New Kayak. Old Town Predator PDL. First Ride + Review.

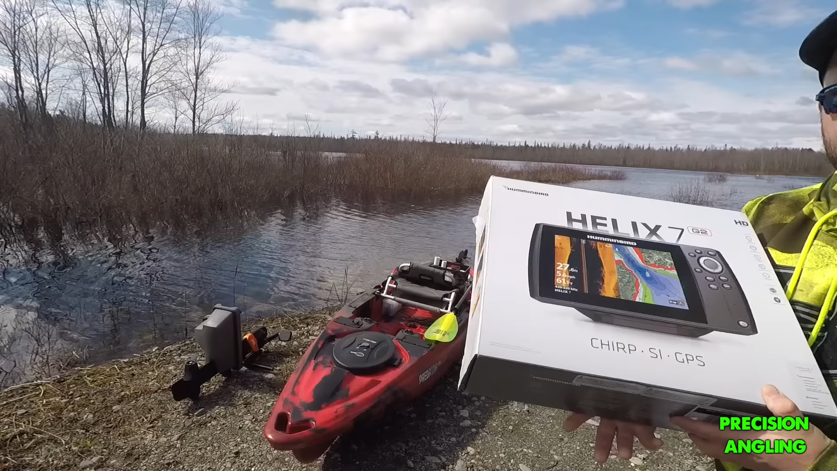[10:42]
One upgrade is I've got a Humminbird Helix 7. This is their side imaging GPS chirp unit. This is going to be a big step for me. I mean, not only with kayak fishing, just fishing in general. I think I've had a fish finder on my channel, I don't know, maybe two or three times.